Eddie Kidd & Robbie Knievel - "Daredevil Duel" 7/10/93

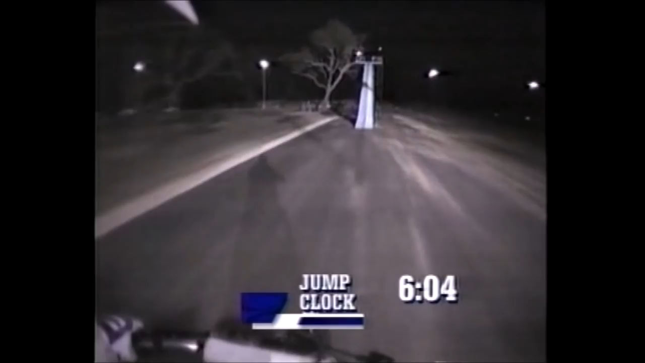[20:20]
And actually, with these ramps, they're painted with sand paint, so there's really not a major traction problem.